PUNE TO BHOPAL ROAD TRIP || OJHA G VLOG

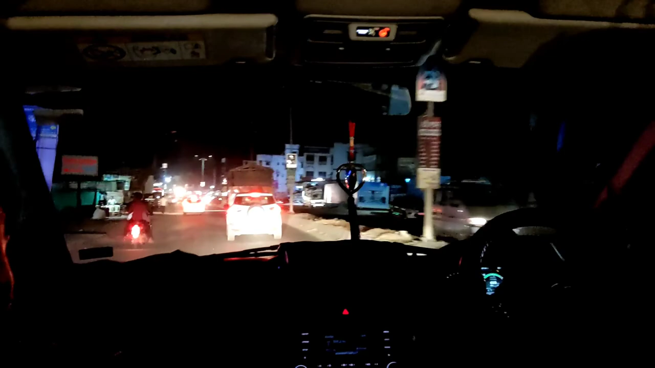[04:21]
ठीक है, यहाँ से लेना है आपको राइट, आले फाटा का जो चौराहा है वहाँ से लेना है आपको राइट,
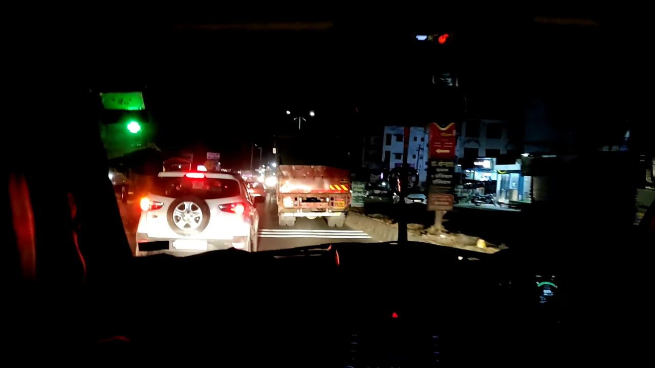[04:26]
वहाँ मिलेगा आपको नेशनल हाईवे 60, वहाँ आपको मिल जाएगी 4 लेन,
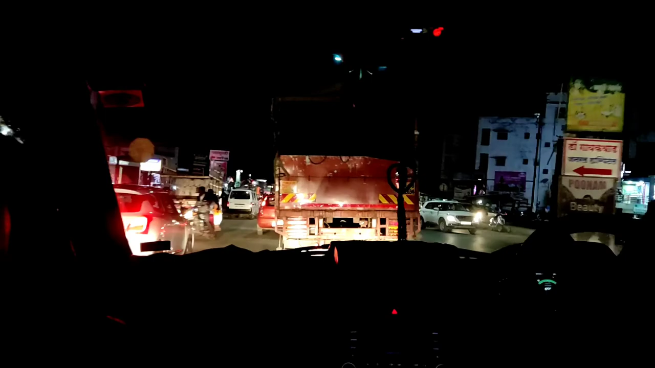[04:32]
बिल्कुल पानी ना हिलने वाली, वो तो अब बताऊंगा आगे कैसी है। बस राइट टर्न लेने वाले हैं, टर्न लेते से मिलेंगे।
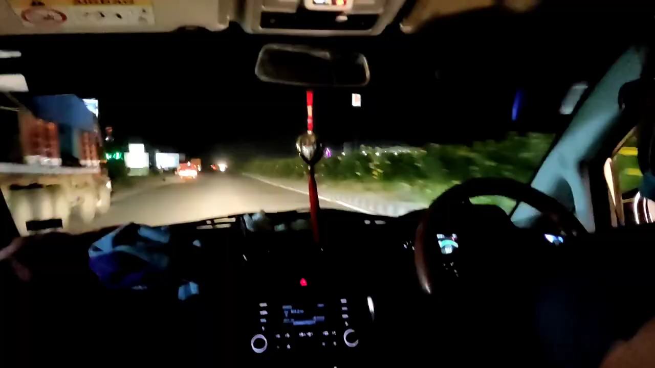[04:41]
2-3 किलोमीटर बाद आपको ऐसा 4 लेन हाईवे देखने को मिल जाएगा, तो आप यहाँ आपकी गाड़ी आराम से 70-80 चला सकते हो, बड़ा मजा आने वाला है।